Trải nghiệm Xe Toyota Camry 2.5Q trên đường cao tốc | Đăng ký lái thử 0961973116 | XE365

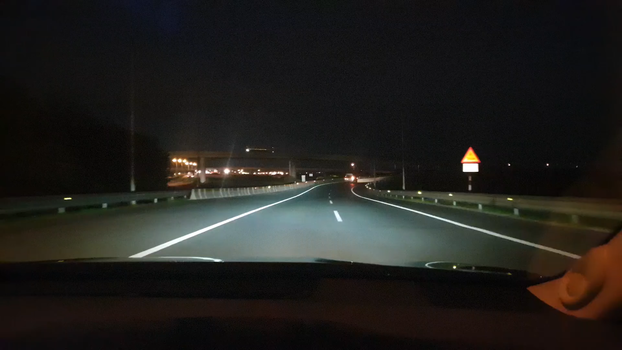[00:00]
Vâng, và hiện tại thì Luân đang lái xe trên đường bắt đầu vào cao tốc Hà Nội-Hải Phòng rồi Hiện tại là trời cũng đang rất là tối Như quý vị và các bạn biết là lúc nãy Luân có giới thiệu là hệ thống đèn là đèn LED Ngoài ra có tích hợp thêm hệ thống tư động bật tắt Thì chức năng này cũng hỗ trợ quý vị và các bạn rất
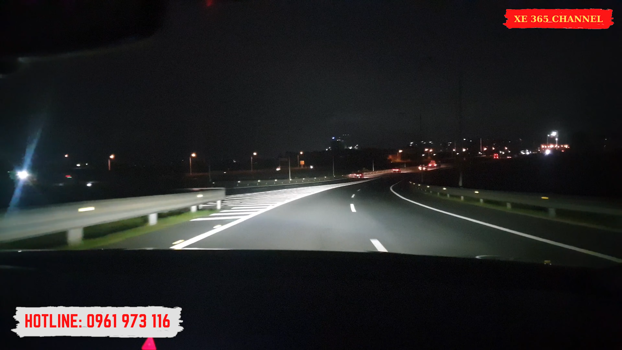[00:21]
là nhiều trong quá trình mình sử dụng xe Giúp giảm thiểu các thao tác đi Giúp lái xe chú tập trung hơn, an toàn hơn Đó, đây Luân sẽ tắt đi và bật lên Đây là chế độ auto này Hiện tại đang bật chế độ auto lên Đèn tự động bật tắt Theo điều kiện trời sáng như nào
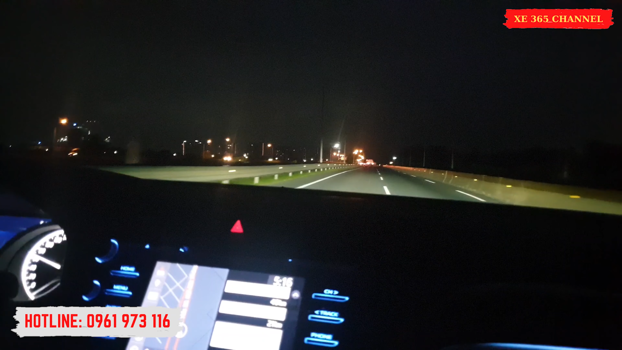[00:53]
Và hiện tại Luân đang ngồi ở trước vô lăng Thì Toyota Camry 2.5Q này ngoài cái chức năng mà Luân giới thiệu phía trước Thì hiện tại là được trang bị thêm là màn hình hắt trên kính Hiển thị như là cái tốc độ của xe này Cái mức tiêu hào nhiên liệu Tại thời điểm hiện tại Đó, cũng như là hệ thống Cái la bàn Cũng như là khi mà quý vị và các bạn sử dụng chế độ map Dẫn đường Thì màn hình hiển thị trên kính này Nó cũng hiến dẫn chi tiết
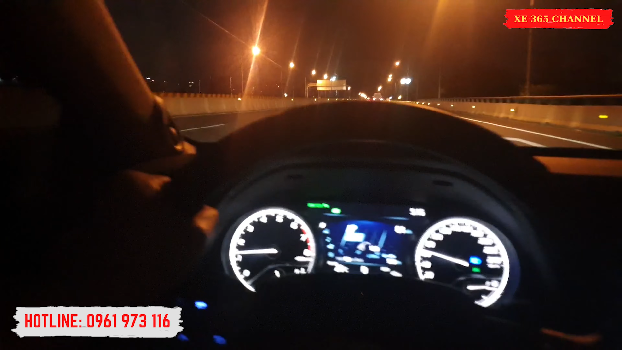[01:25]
Hiển thị các cung đường chi tiết nhất Dành cho quý vị và các bạn Mình không phải nhìn sang màn hình DVD Đó Mà hiện tất cả các cung đường rẽ ở chỗ nào Thì các cái thông tin đều hiện thị trên kính hết Giúp cho lái xe tập trung lái xe và an toàn hơn Đó, quý vị và các bạn thấy là Tota Camry 2.5Q Phiên bản mới nhất này được trang bị các công nghệ hiện đại đúng không ạ?
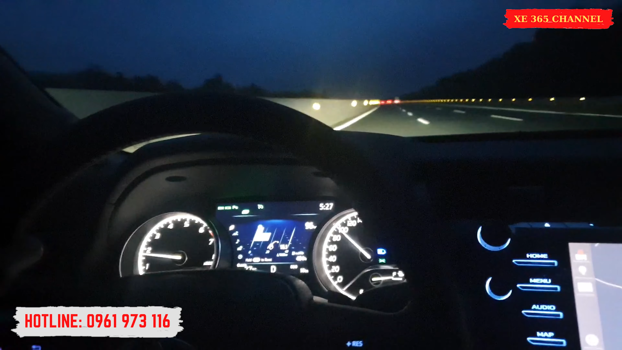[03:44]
Đấy là cái chức lăng của cái crew control này Nếu mà quý vị